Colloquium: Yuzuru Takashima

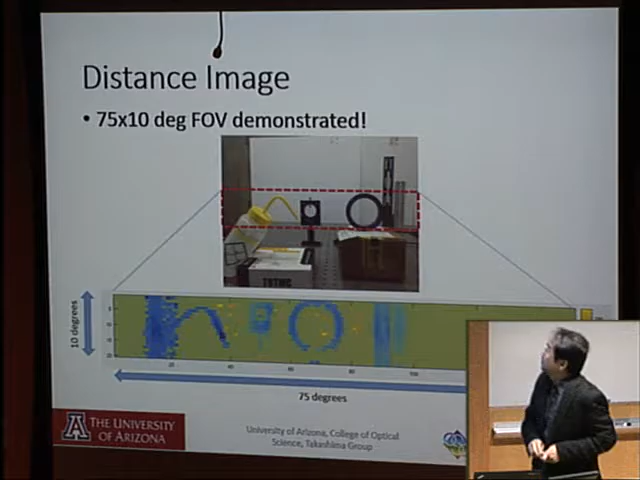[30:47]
distance image taken by our system okay now you see bolo here and a couple